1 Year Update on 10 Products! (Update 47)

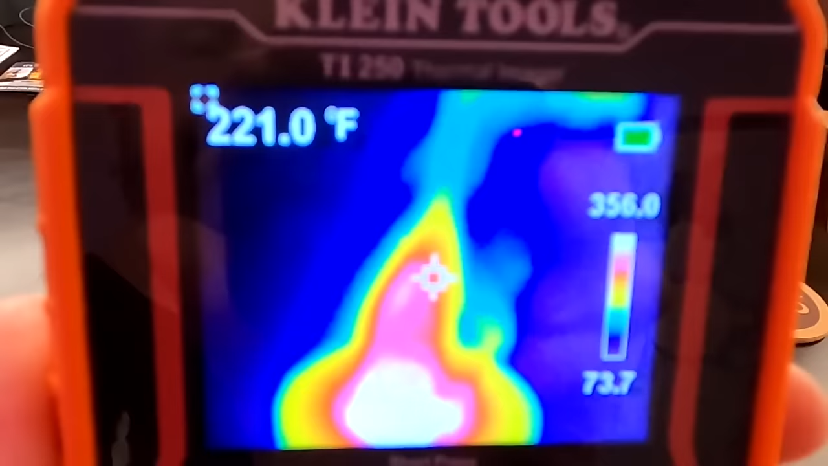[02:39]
On screen: spot 221.0°F
Obviously the flames are hot but the unit itself doesn't look like it's getting too hot.
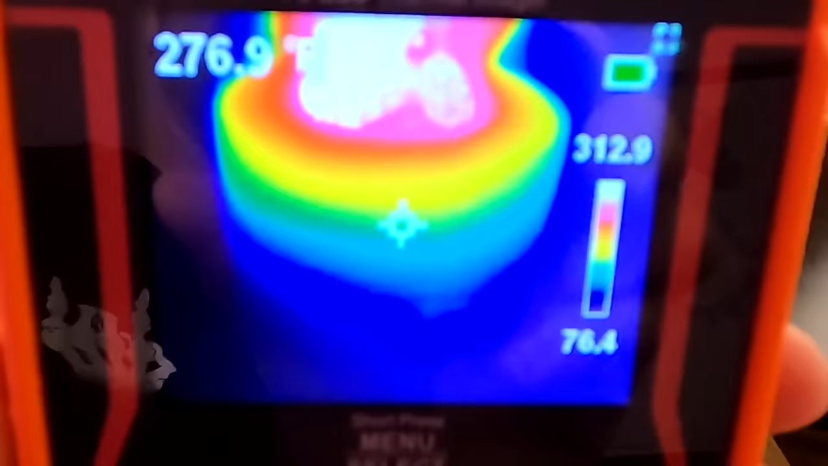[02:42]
A little bit around the top at the bottom seems like it's still pretty cool. It's kind of warm towards the top here. I don't know if I want to hold that.